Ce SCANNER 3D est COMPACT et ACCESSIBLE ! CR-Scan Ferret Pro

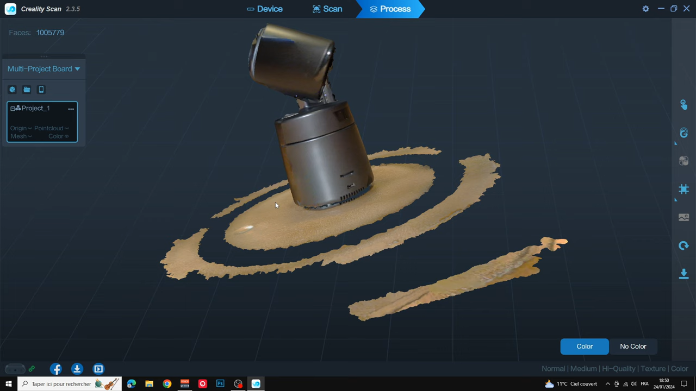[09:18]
Et voici donc le résultat que j'ai obtenu en scannant la webcam.
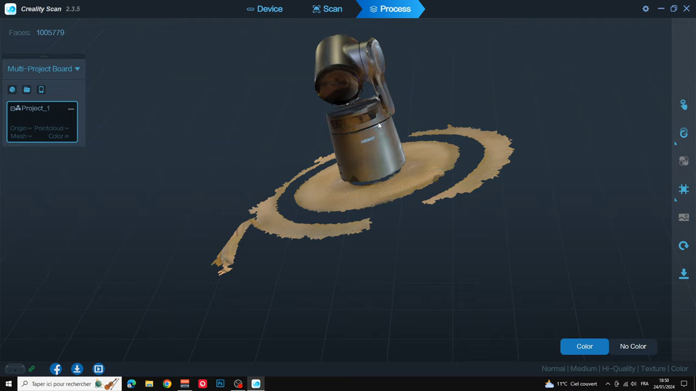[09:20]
Je suis assez impressionné de voir ce qu'on a eu en termes en haut, là, de l'objectif.
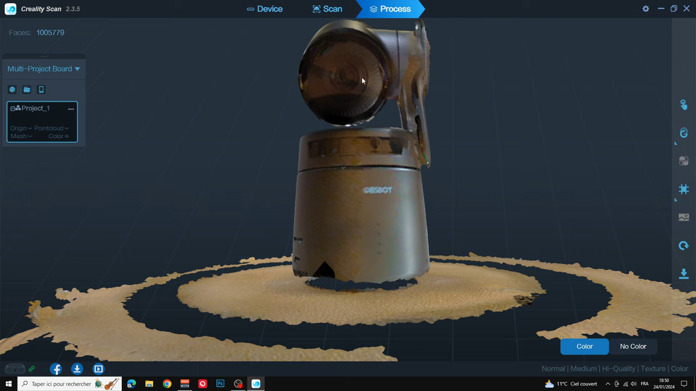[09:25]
C'est pas mal. Par contre, évidemment, le reste, c'est à supprimer.
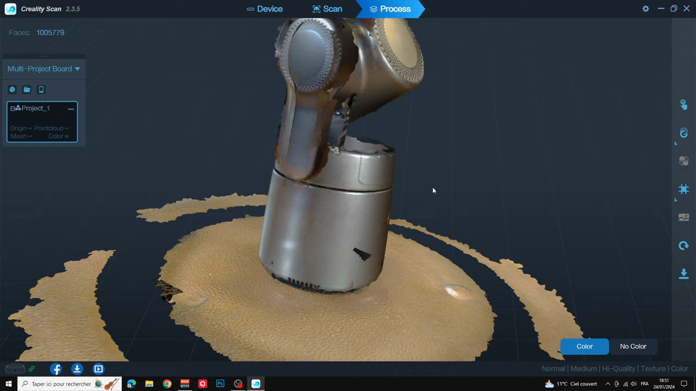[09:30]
En bas, c'était à supprimer. Il y a beaucoup de choses à revoir et à refaire. Ce n'est pas un scan qui est optimal, évidemment.
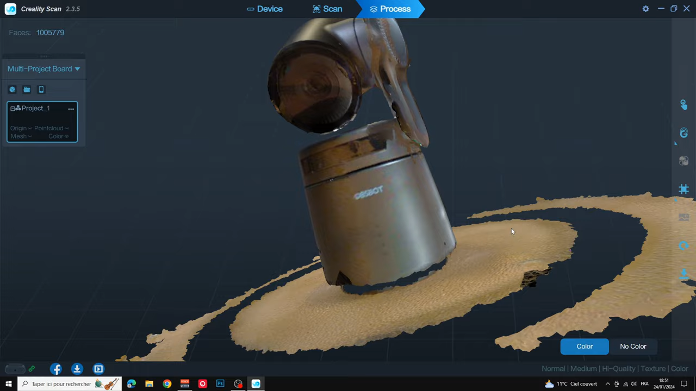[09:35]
Il faut savoir que les reflets dans le scan, généralement, c'est la bête noire.
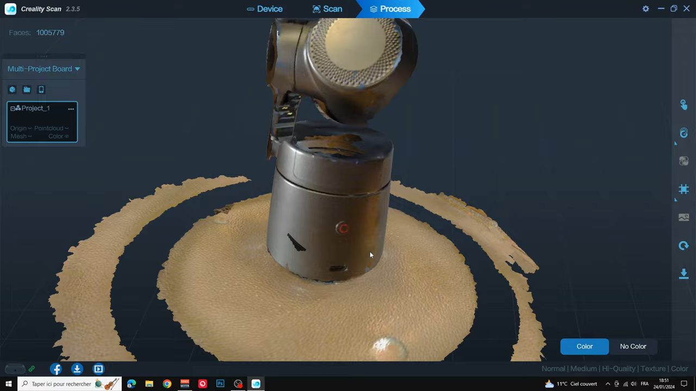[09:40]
Mais bon, on peut quand même l'enregistrer et puis cliquer ici. Alors, vous avez vu mes résultats. Les premiers résultats sont assez sympas. Et en plus de cela, évidemment, vous avez le logiciel Creality.
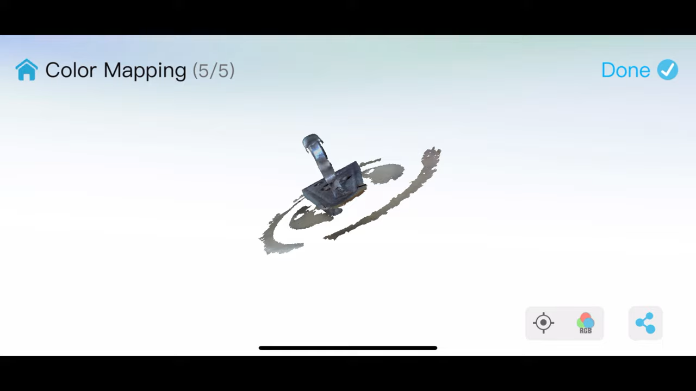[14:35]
Avec l'application, on pourra sélectionner et supprimer. Mais en tout cas, la texture, la voici.
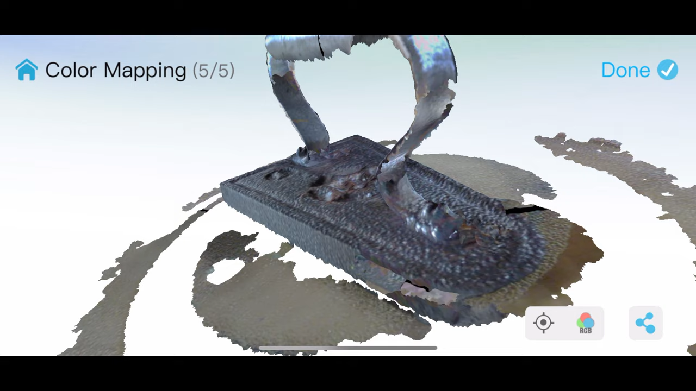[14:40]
Bon, ce n'est pas le scan le plus propre, c'est mes premières fois en scan. Alors, s'il vous plaît, soyez indulgent.
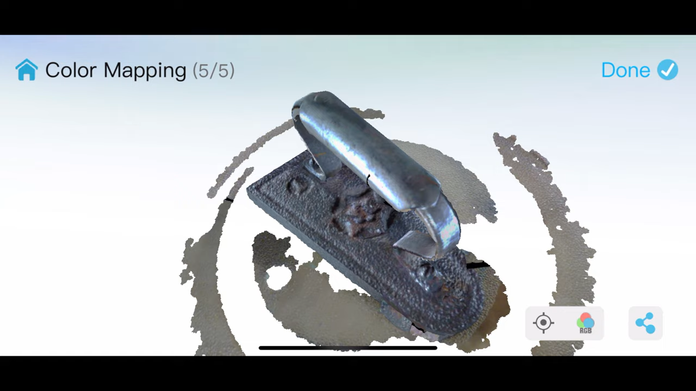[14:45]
Mais veuillez noter quand même que la couleur y est. On est sur la même couleur. Évidemment, les objets métalliques, c'est quand même quelque chose.
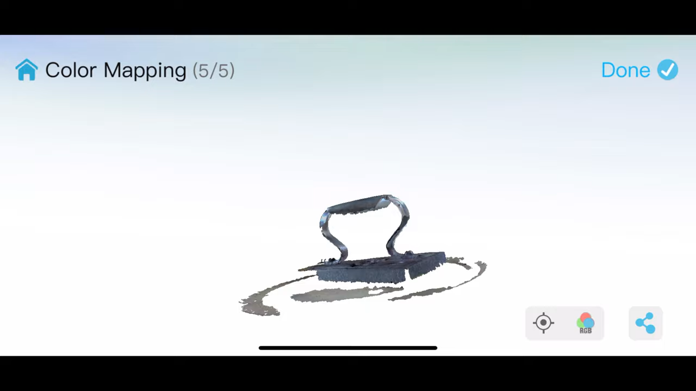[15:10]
On peut scanner des objets métalliques. Après, évidemment, le résultat va complètement être différent d'une structure qui n'est pas métallique et qui prend bien en compte, bien, toutes les textures.
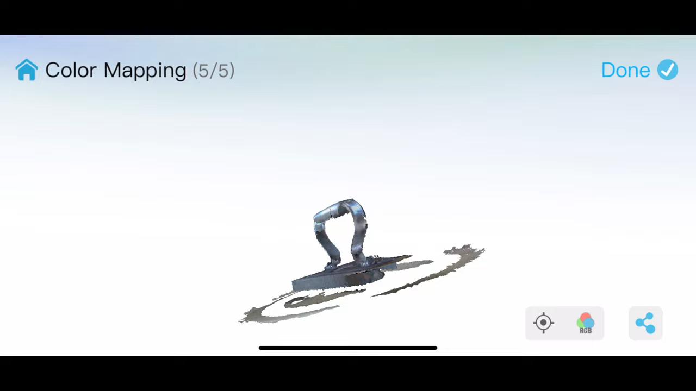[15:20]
Voilà, donc là, évidemment, on peut le faire, mais il y a des trucs qui ne vont pas encore.
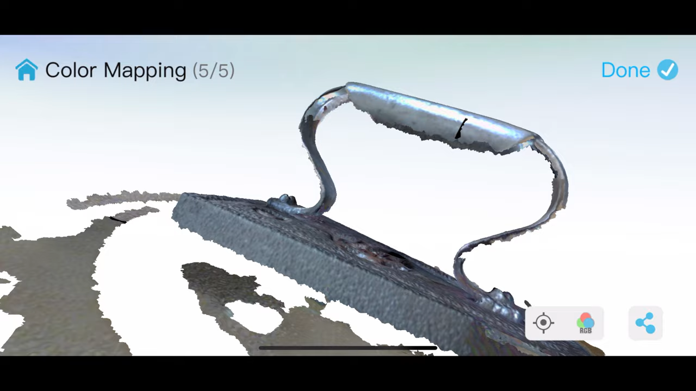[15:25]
Alors, maintenant, petit point de conclusion, j'ai envie de vous dire que ce qui est très appréciable sur un scanner, c'est quand il peut scanner des structures métalliques et ça, c'est un gros plus.